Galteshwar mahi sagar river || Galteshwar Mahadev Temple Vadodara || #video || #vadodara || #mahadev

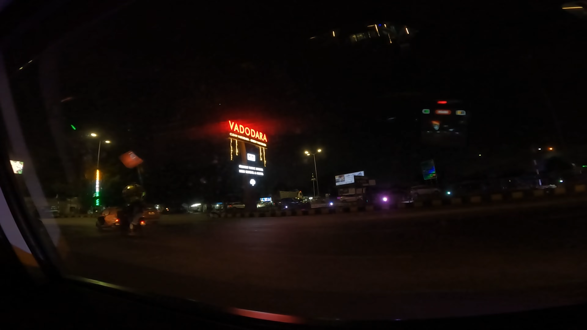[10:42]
चुके हैं वडोदरा, ये देखिए। अब बस थोड़ी देर से यहाँ से 10 किलोमीटर दूर पहुँचने वाले हैं घर।